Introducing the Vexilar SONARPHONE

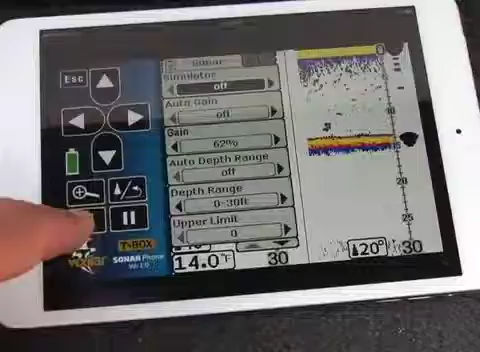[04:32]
On screen: water 14.0°F
See all the things that the sonar phone can do. It's amazing. But remember, the app is for free so you want to check it out.
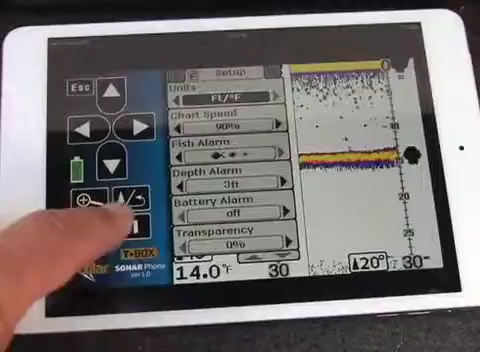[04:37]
Fascinating product. Absolutely amazing. But wait, there's more. There's more because if you buy any of the sonar phone products,
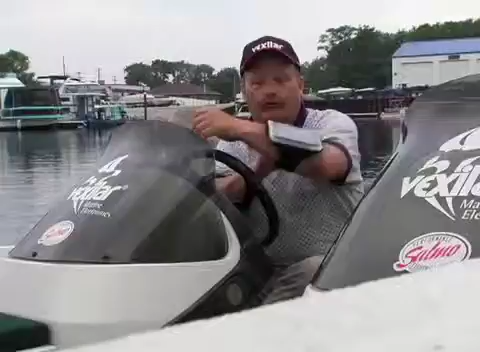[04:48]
you also get a free neoprene smartphone armband so you can actually put your phone and take it with you everywhere you go.
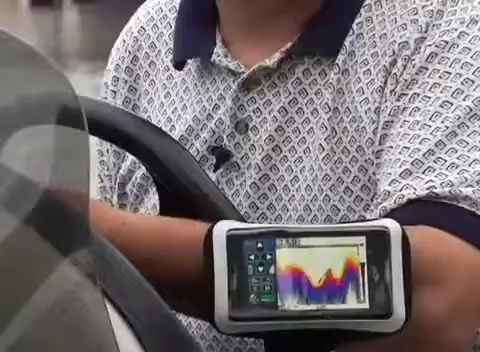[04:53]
And literally, I've had it on with, I've been fishing with today and it works really well. The neoprene armband $29.95 value comes free with a purchase for a limited time with any of the sonar phone systems.
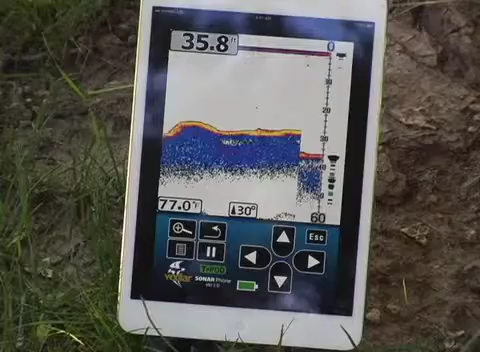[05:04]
On screen: depth 35.8 ft, water 77.0°F
Yes, it has been a long time in coming, but maybe in the next 30 years you'll be talking about sonar phone as a product that every angler must have.